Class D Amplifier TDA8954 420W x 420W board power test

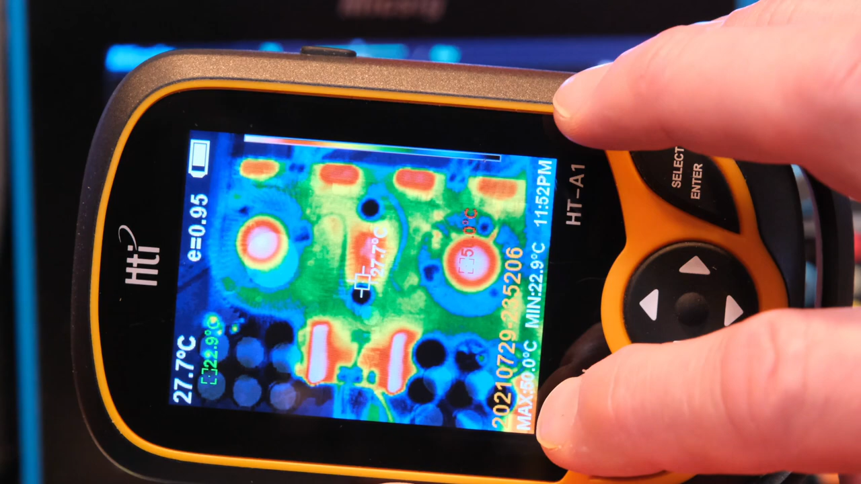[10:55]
On screen: spot 27.7°C, min 22.9°C
I like this thermal camera, by the way, temperature down here is 50 degrees C. That's max. Min's 22.9. So 50 degrees max, 22.9. And the temperature right here is the one here in the center of the screen. And that is on the fan control. The hottest temperature is this fan right here. That's right above the, one of the converters. And then you see the four inductors across the top.
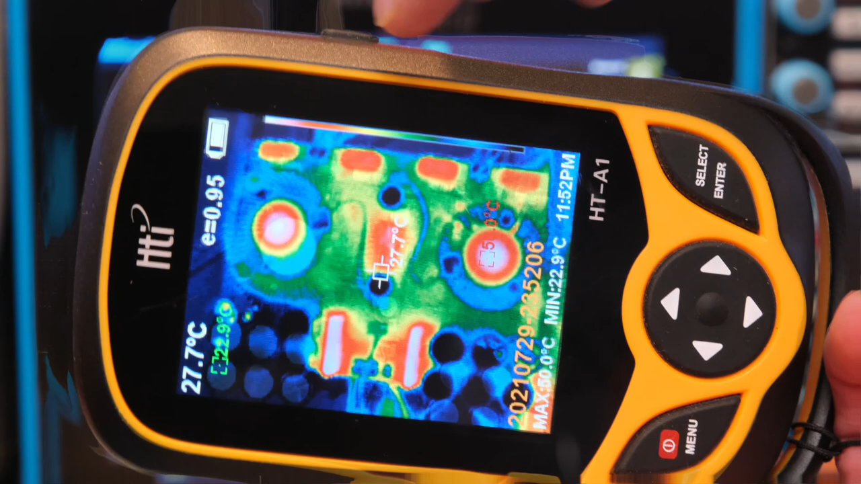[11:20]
On screen: spot 27.7°C, min 22.9°C
So this bar across the top shows the heat scale, the whites, the hottest, the red next.
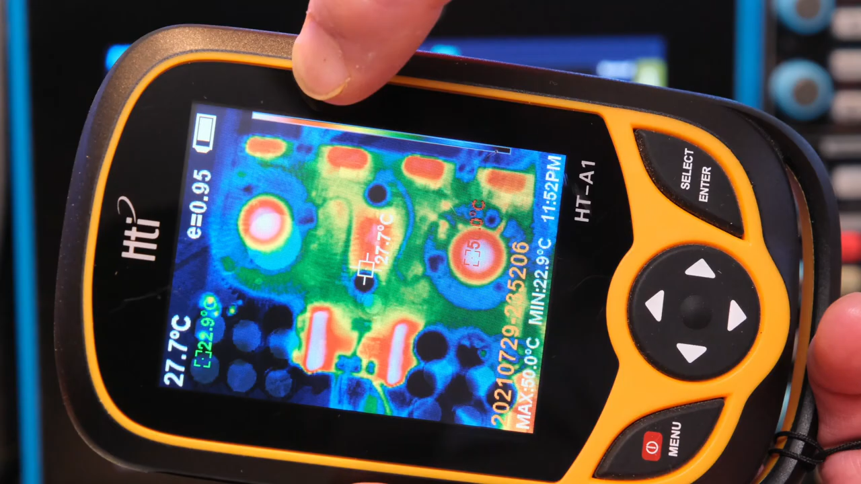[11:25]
On screen: spot 27.7°C, min 22.9°C
So you see that white spot in the middle of the red, that's the hottest spot.
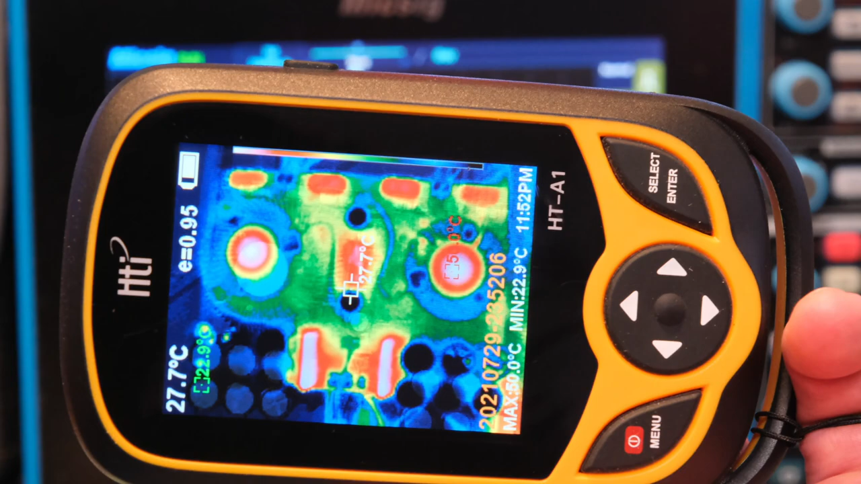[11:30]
On screen: spot 27.7°C, min 22.9°C
So not bad at all, 50 degrees. Now the reason this one was the hottest because I have one of the loads, the eight ohm loads right here, that's kind of heating up that side of the board.
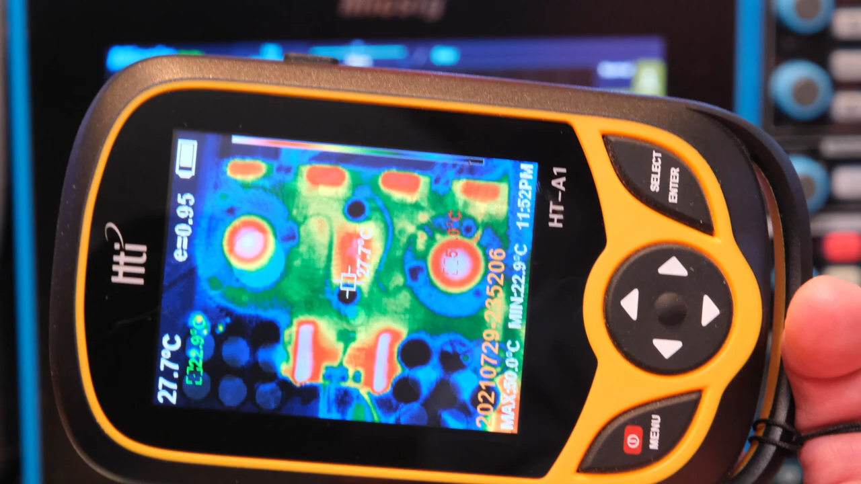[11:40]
On screen: spot 27.7°C, min 22.9°C
All right. And this picture here shows, uh, the eight ohm load up here, the eight ohm load over here. You can kind of see I had a little too close to the board probably. And the max temperature is 71 degrees in this picture. And that is centered right on top of that load resistor.
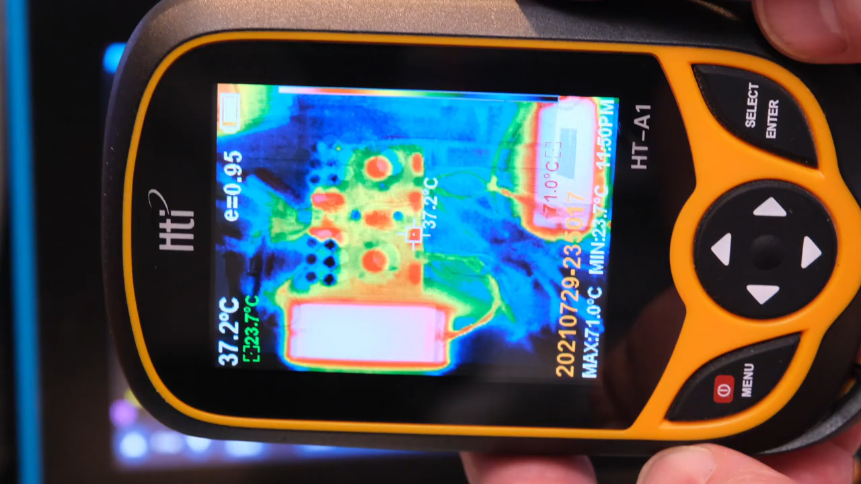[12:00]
On screen: spot 37.2°C, max 71.0°C, min 23.7°C
So you see the scale, the red, white, then the red.
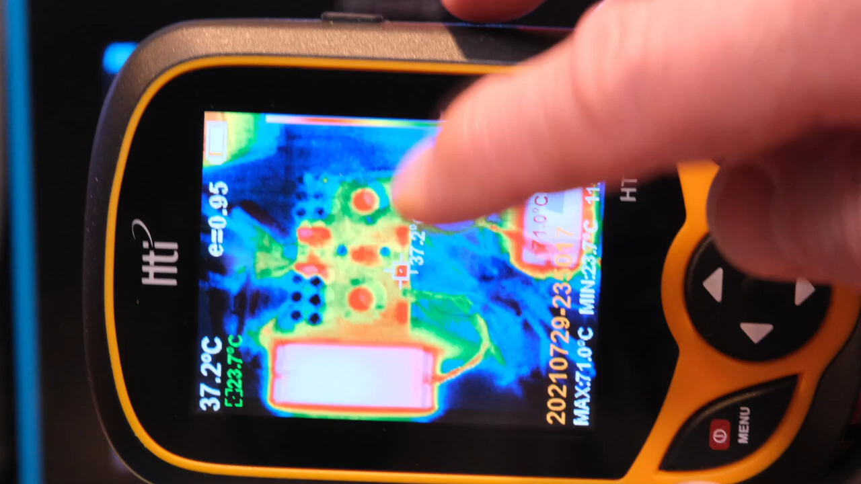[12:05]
So you can see the board's red and the whites on these, uh, resistors.
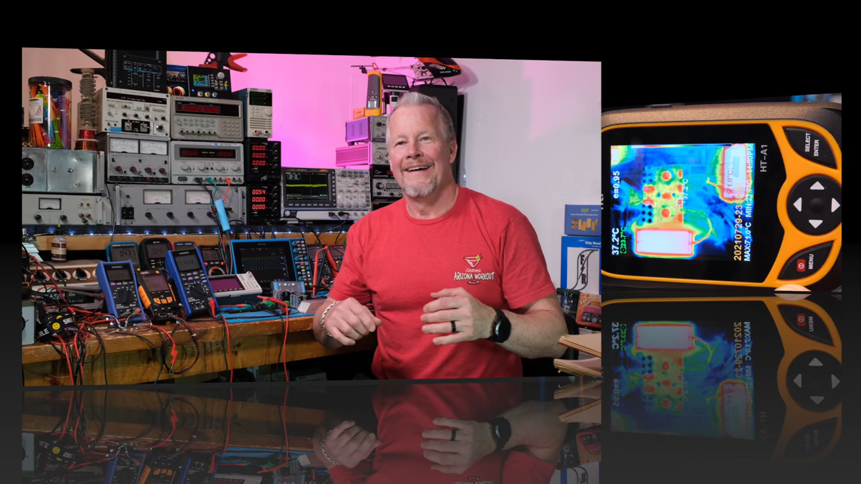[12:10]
All right guys, that was pretty cool. We got some decent power. Uh, this guy is limited to three amps. That's kind of the problem with two channels.